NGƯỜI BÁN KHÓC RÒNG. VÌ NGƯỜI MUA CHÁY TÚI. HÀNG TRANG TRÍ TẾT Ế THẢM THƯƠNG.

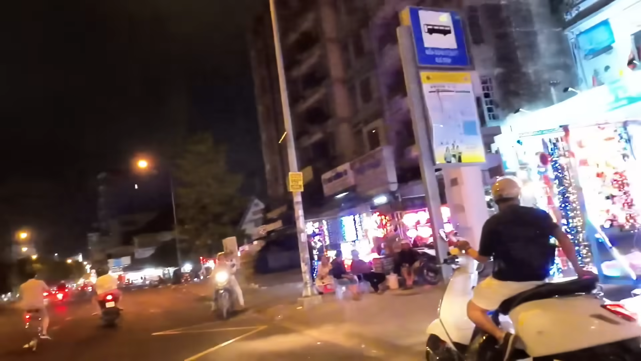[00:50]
thấy đó người bán thì nhiều đèn thì lắp lánh như thế này nhưng mà cái người mua thì gần như là không thấy luôn vắng bóng
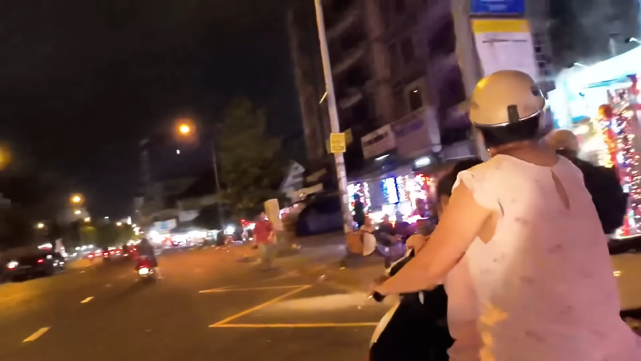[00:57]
khách những cái buổi tối như thế này thì đây là một cái dịp cho bà con buôn bán rất là được lý do là sau một ngày lao động vất vả rồi anh chị em làm văn phòng công ty hay là làm công nhân làm
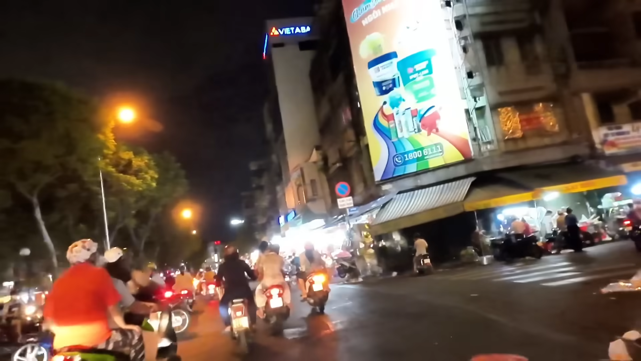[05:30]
chạy nguyên một đường đường đường mình chả thấy ai mua cái gì cũng chả thấy ai người ta cầm một bóng hàng nào trong cửa hàng ra hết đây cũng là một cái điều nhức nhối của người kinh doanh hàng thì phải nói là chất trùng trùng đẹp đẹp như những cái quả núi như thế này là những cái
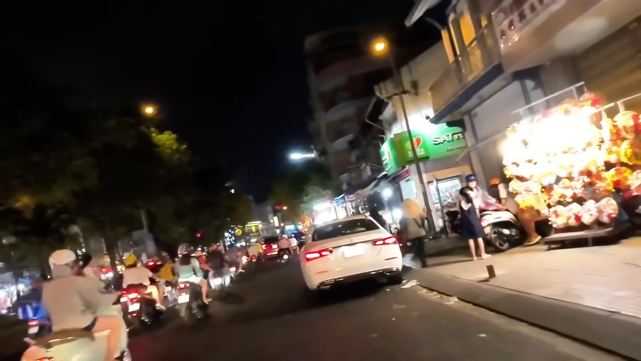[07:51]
2024 này đó thì đi một vòng gia đình chúng ta thấy lượng xe ở đây thì cũng tương đối gọi là không nhiều so với trước thì không nhiều nhưng mà bây giờ thì lượng xe gì thì cũng có như là cũng tạm được đó thì có những cái cửa hàng gia
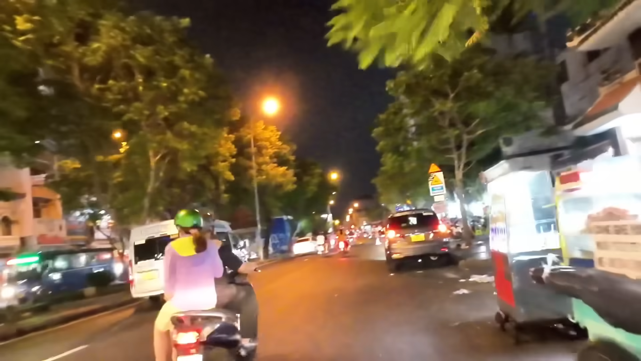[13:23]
đi cũng đi giáp một vòng khu hải thượng la ông này để chú gia
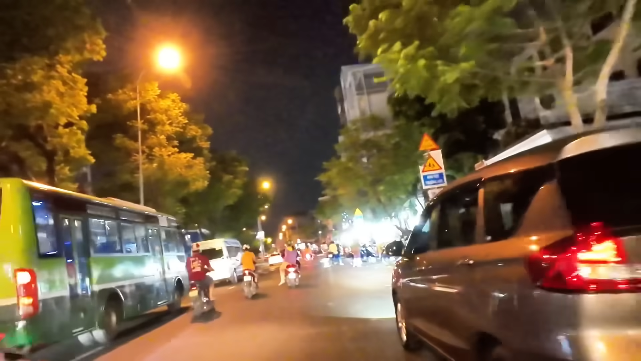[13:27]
đình nhìn thấy cái cảnh buôn bán kinh doanh của bà con ở giai đoạn giáp tết và đặc biệt là cái những cái gian hàng mà bán đồ trang trí tết gọi là những cái vật phẩm may mắn đó thì cả nhà mình thấy đó gần như là cái người bán thì trùng trùng đẹp đẹp hàng quá thì khủng khiếp nhưng mà người mua thì khá là ít luôn thì cái dãy bên đây nữa bán đồ ăn vặt đây buổi tối thì mình nhìn thấy là khách cũng leo que khá là vắng đó thì để